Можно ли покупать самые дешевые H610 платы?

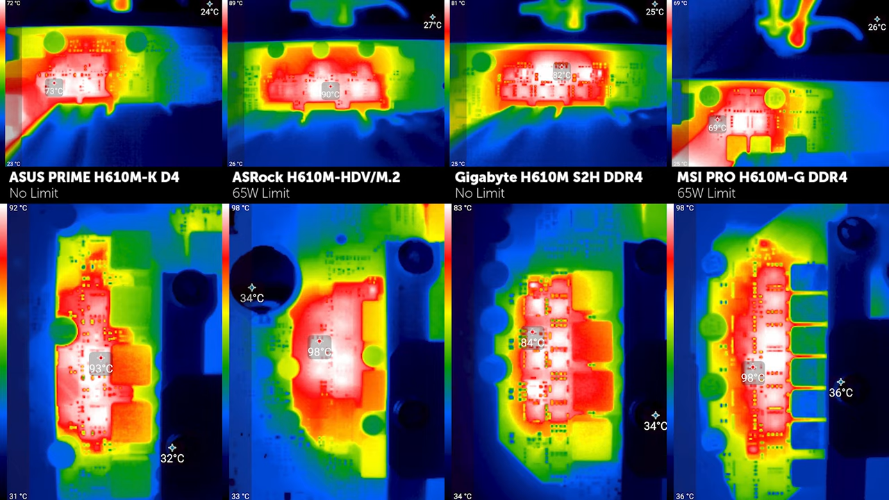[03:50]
на который TDP был равен 85 Вт, если верить датчику, оказалось лучшей, как и предполагалось. Как видите, тут не угадаешь. Что касаемо датчика температуры мосфетов, то тут всё неоднозначно.
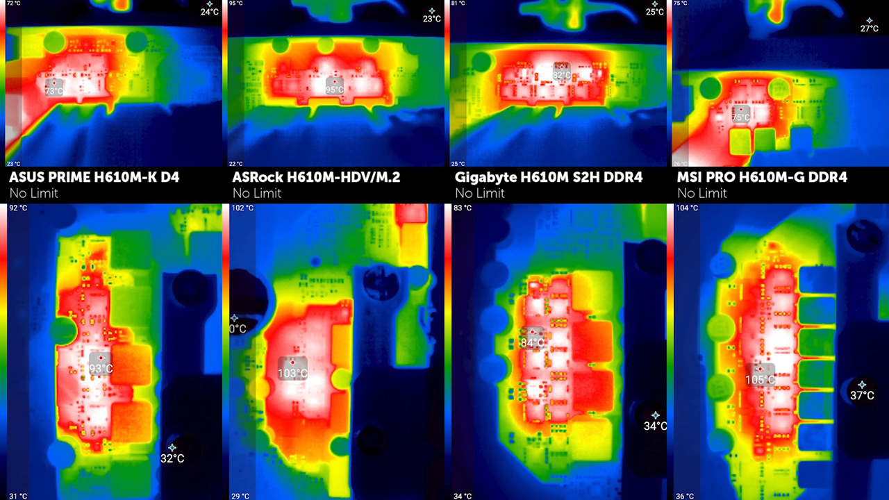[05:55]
Сложно сказать, насколько эти температуры опасны, ведь всё это зависит от многих факторов, главным из которых является продолжительность такой нагрузки. Отсюда можно сделать вывод, что для i3-12100 даже в худшем сценарии проблем не будет. А рассчитывать на нечто большее, чем 12400 не стоит. Даже Gigabyte спустя 2,5 минуты начинает троттлить с 12600К. Своими 135 ваттами он прогрел её до 120 градусов. К слову, встроенная графика не смогла прогреть ни одну из плат выше 70 градусов по Цельсию.
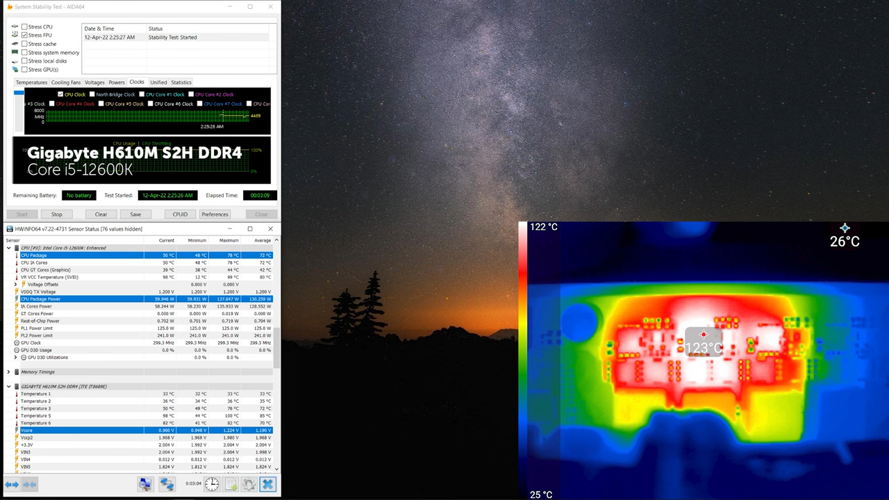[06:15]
On screen: scale top 122°C, scale bottom 25°C
Можно ли как-то улучшить эту ситуацию? Один из вариантов – заменить классическую башню на кулер типа TopFlow, например ID Cooling IS60V2.
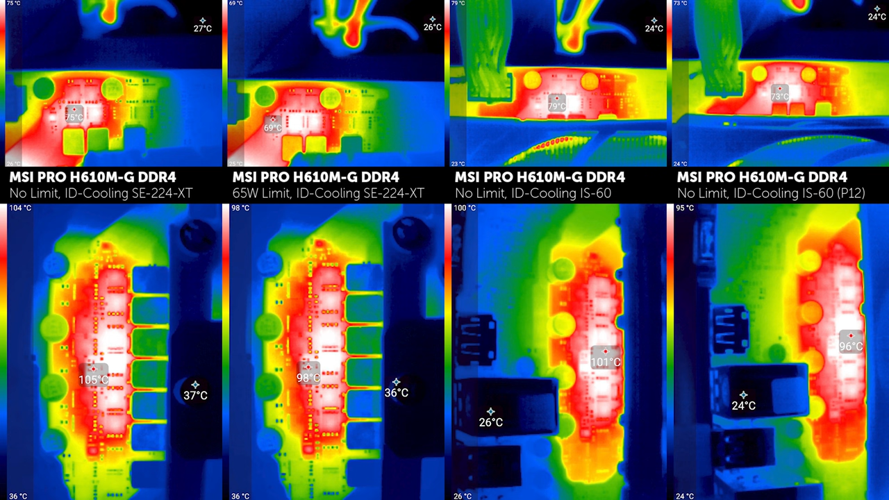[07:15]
Забавным можно отметить тот факт, что данный кулер с родным вентилятором стоит располагать пластинами радиатора вертикально, чтобы эффективнее охлаждать область слева от сокета, и горизонтально, чтобы остудить область над сокетом. Следующим пунктом нашего сравнения будет производительность процессора.